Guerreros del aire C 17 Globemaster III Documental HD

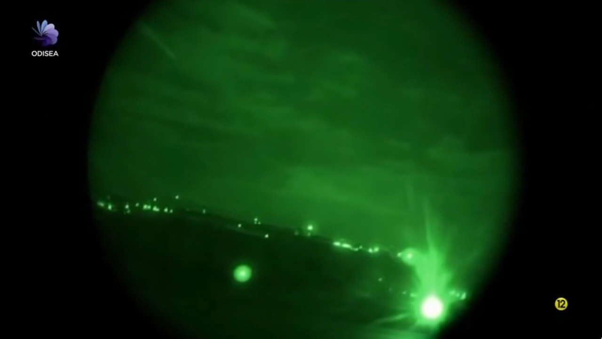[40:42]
Los pilotos dependen de sus sistemas de visión nocturna, lo que hace que la misión sea más difícil.
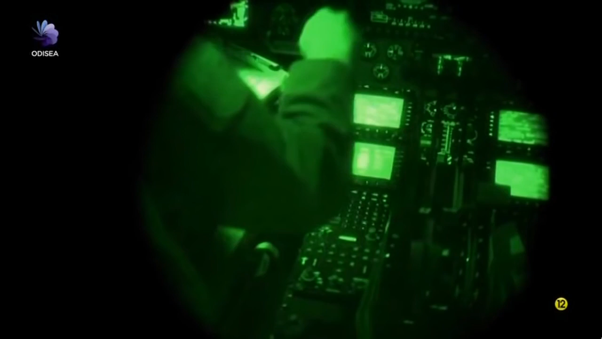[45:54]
En el modo manual, el piloto solo cuenta con su visión. No es fácil llevar a cabo una maniobra complicada sobre territorio enemigo. Y de noche.
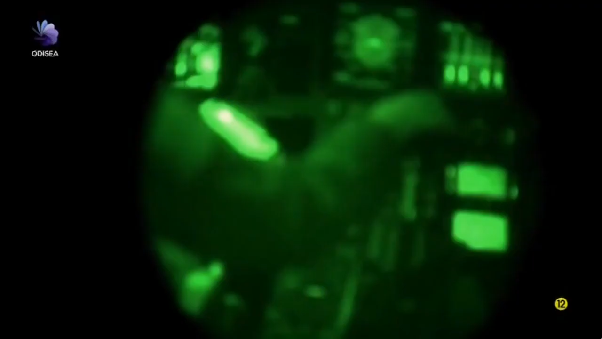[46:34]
comprobando toda la formación y asegurándote de que podamos empezar a reducir para el salto.
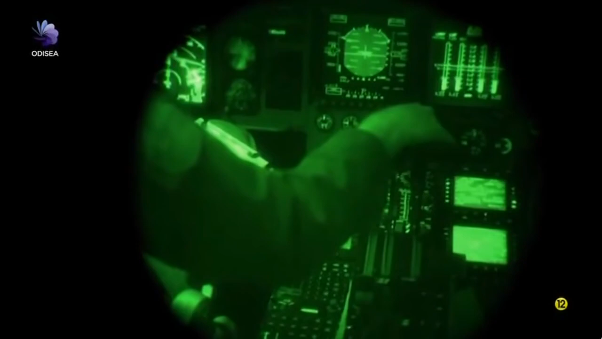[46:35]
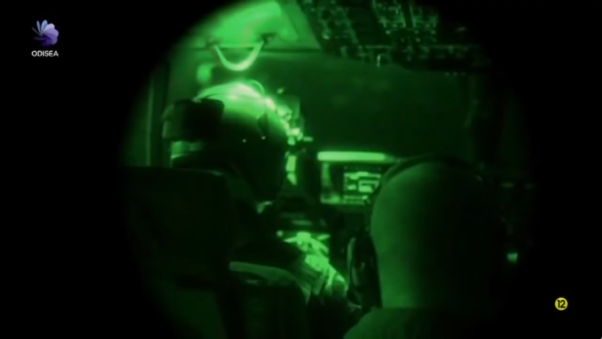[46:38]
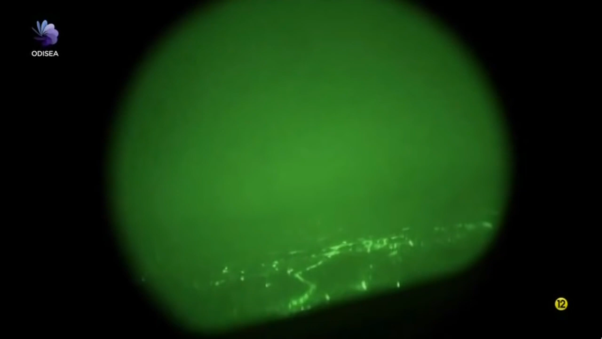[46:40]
Herzman echa un último vistazo a través de sus gafas de visión nocturna y hace la llamada.
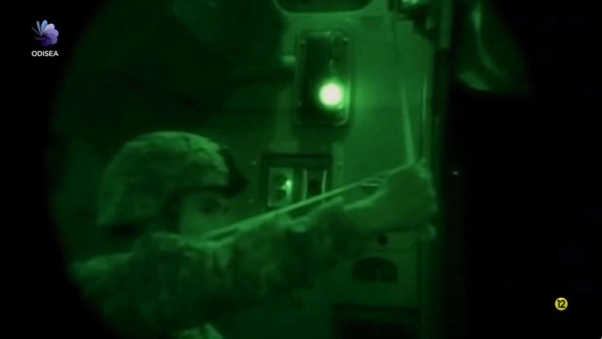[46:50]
Uno por uno, los T-17 descargan.
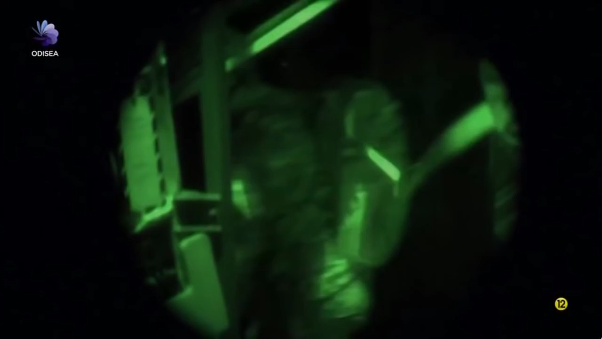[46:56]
Podías escuchar a los paracaidistas corriendo, hasta que saltaban por la puerta y después el silencio.
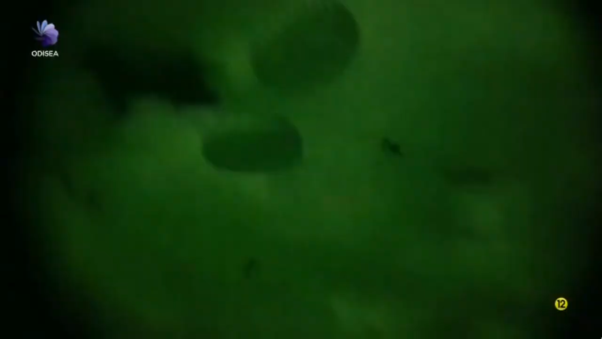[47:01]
Minutos después, más de tres toneladas de equipo y mil soldados estadounidenses están en tierra.